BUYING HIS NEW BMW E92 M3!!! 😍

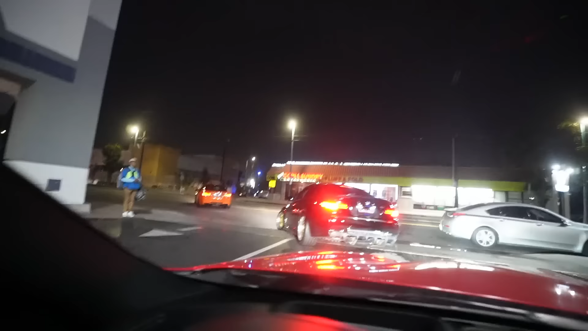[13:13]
look how steep it is Garrett's tucking
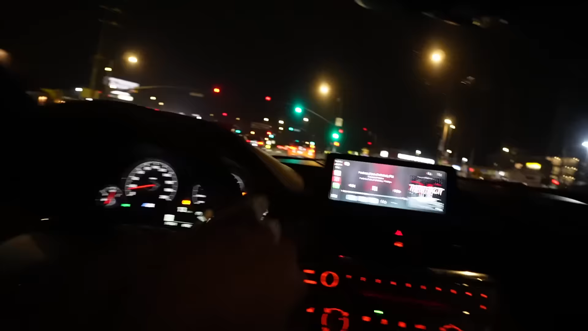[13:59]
they're driving so obnoxious there's Daniel and here it is
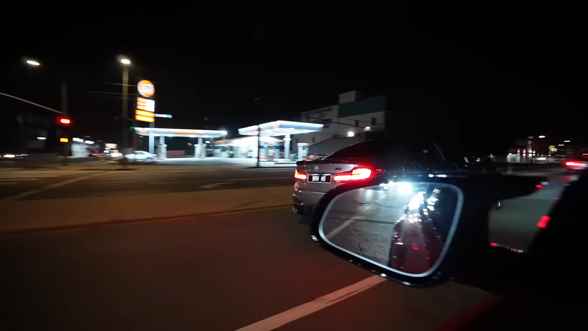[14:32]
dude they're driving so fast it's there's no way that's good рез
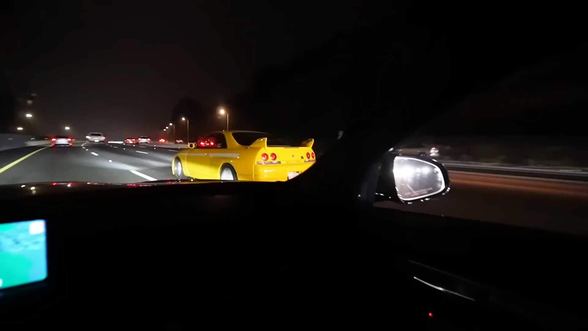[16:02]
No way A random R33 skyline just appeared out of nowhere